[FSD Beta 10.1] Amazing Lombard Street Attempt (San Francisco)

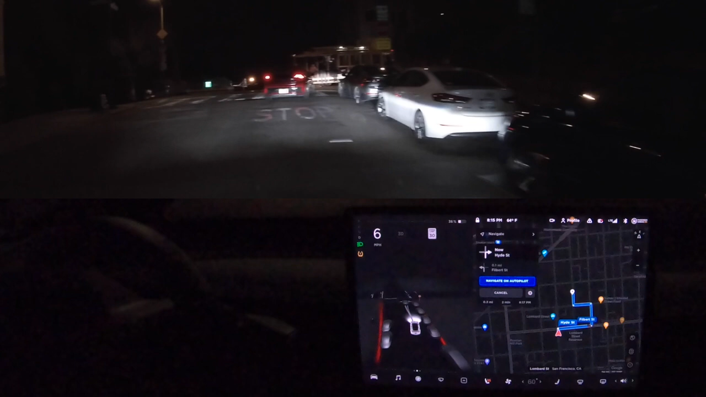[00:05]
all right here we are in San Francisco welcome to the FSD beta 10 video we're actually on 10.1 we got a little trolley car in front of us about to go down Lombard Street really excited to see how all 10.1 does here on
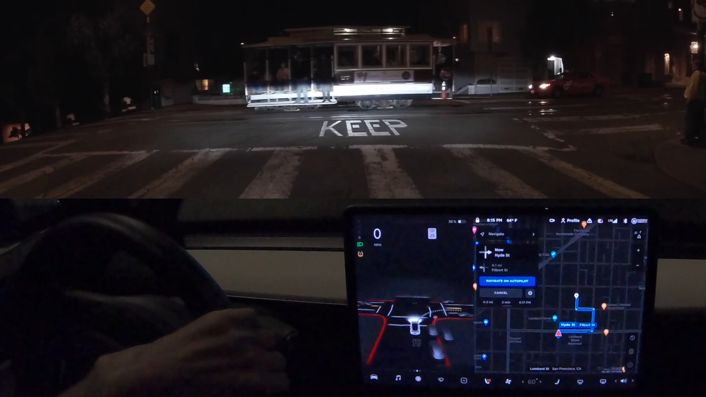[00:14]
Lombard once this trolley clears we'll be free to go all right how cool is that all
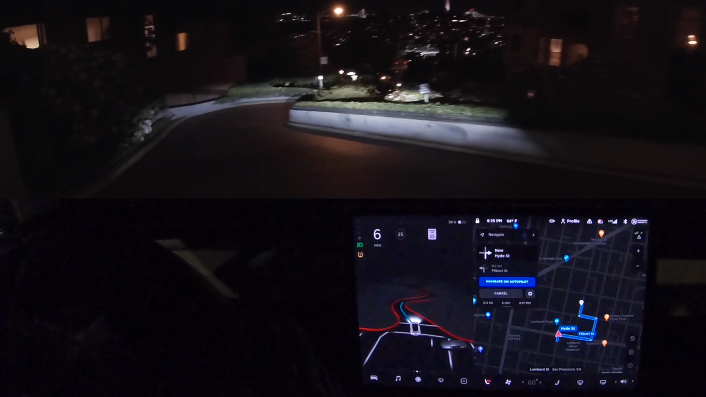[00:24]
right it's been turned on I'm gonna have to go wow it's going really quick whoa okay
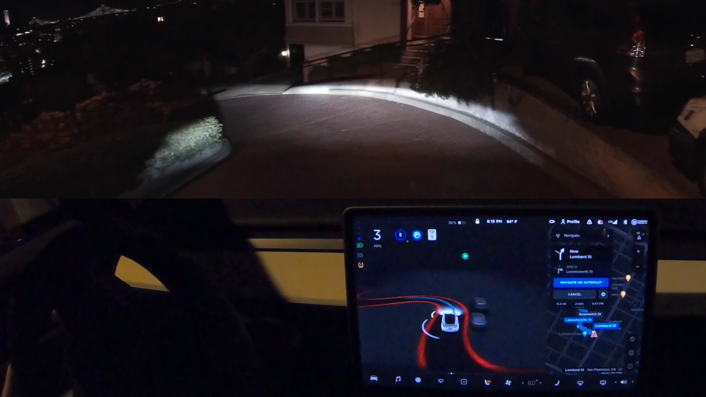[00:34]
I really quickly hit zero now we're back to five it was trying to really spiritually do that it probably could do it that fast I'm gonna set to five down for my
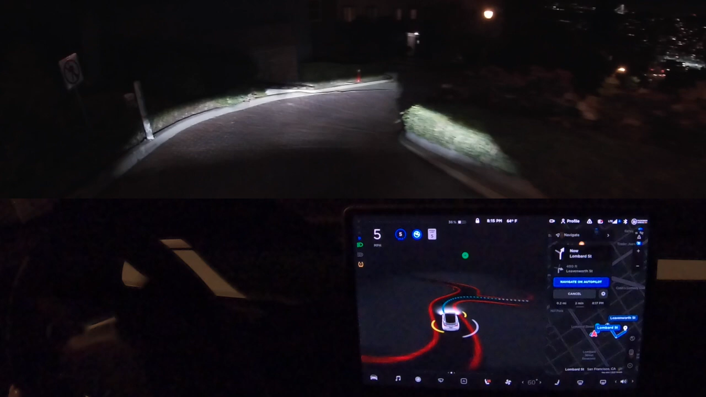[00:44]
own comfort okay here's the tough turn and no hesitation it went right yeah it's just going right through this it's wow there's some people here so it's slowing down I'll see now it's friends a blinker on but it's turned the right blinker on for some reason it says it wants me to resume cruise so I am thinks there's a cone in the road but it's not in the road it does all right
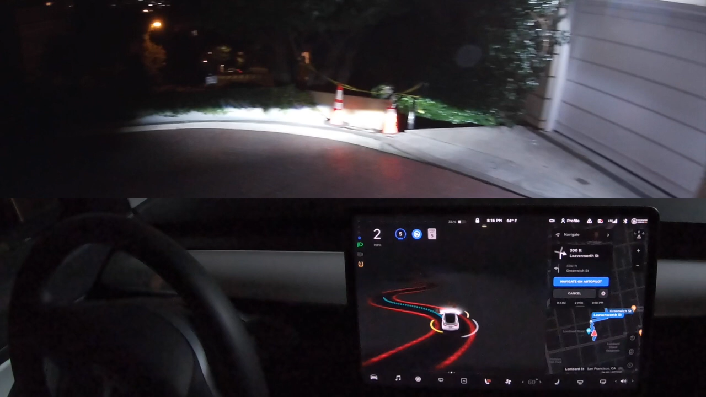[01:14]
okay keeping safe distances all around I cannot tell how close my wheels are but I'm sure I'm in the middle oh you've been good on this side at least yeah turn its blinker on every once in a while which I think is really really funny so like it was able to do this on 10 but on 10.1
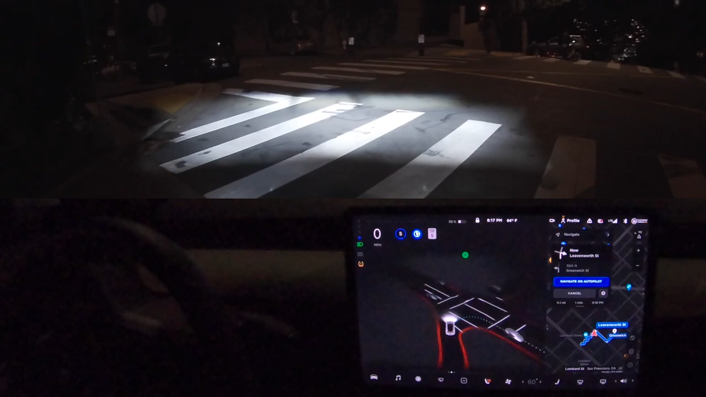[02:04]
covered with signs it does detect that there is a stop sign and last time there was no vehicles here now there is a vehicle it is coming to a stop to show you that it can detect it and now it will continue to make the right-hand turn that does sometimes have to go wide for but actually for the first time it didn't go as wide as all the other versions and here we are right in our lane thank you so much for tuning in if you want to get your own full self-driving beta shirt from Lombard Street make sure you can go to our link down in the description and you can get the shirts here on your screen we look forward to seeing you guys next time so subscribe and like this video if you enjoy the content and feel free to consider supporting us on patreon link in description thank you so much see you guys next time goodbye